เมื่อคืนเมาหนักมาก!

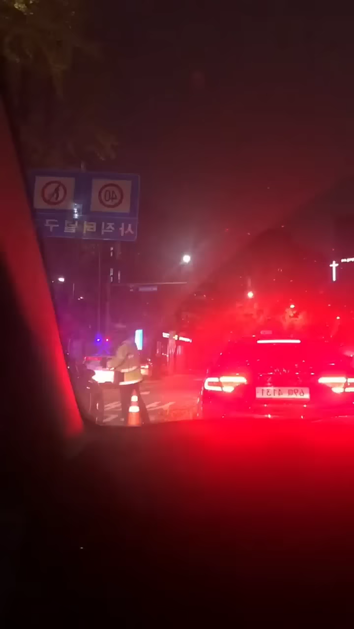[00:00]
เมื่อคืนผมเมาหนักมาก
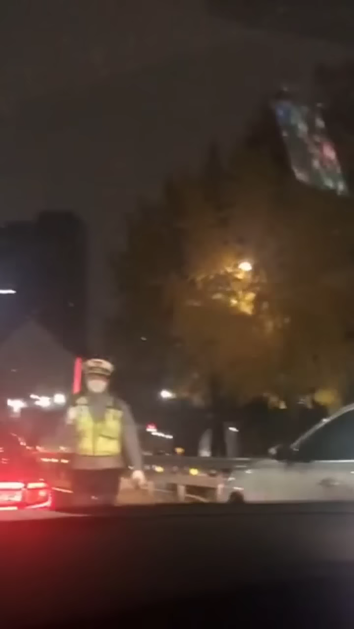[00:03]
ถูกเรียกตรวจวัดแอลกอฮอล์ตำรวจให้ลงมาจากรถแล้วก็เดินมาที่โต๊ะตร
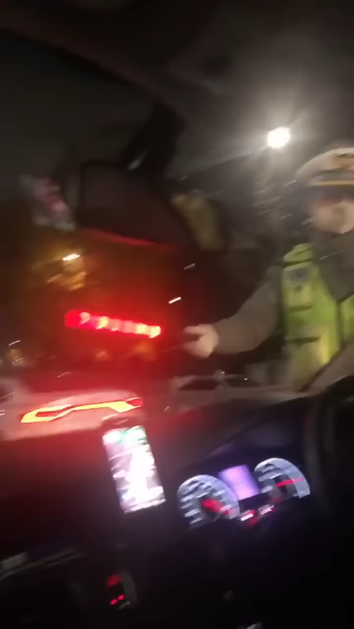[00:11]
วจวัดในขณะที่กำลังจะให้เป่าปรากฏว่าควายตรงข้ามมีรถชนกัน
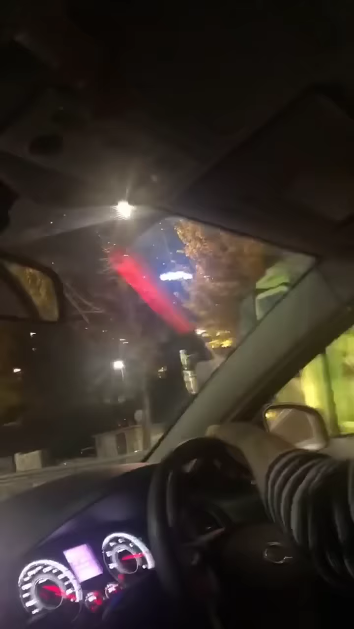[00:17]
ตำรวจก็เลยวิ่งข้ามไปช่วยแล้วก็หันมาสั่งผมว่าเอ็งอย่าไปไหนนะ
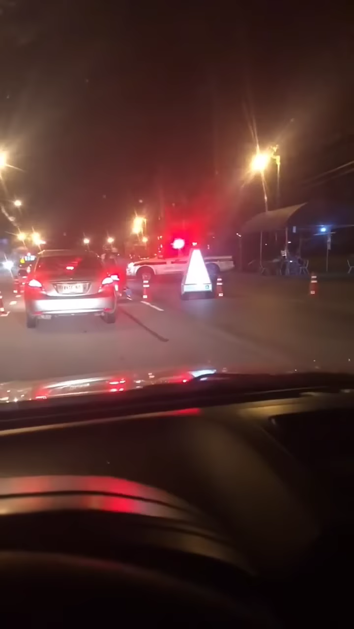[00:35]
อย่ากระนั้นเลยผมจึงรีบขึ้นรถกลับกลับบ้านอย่างรวดเร็ว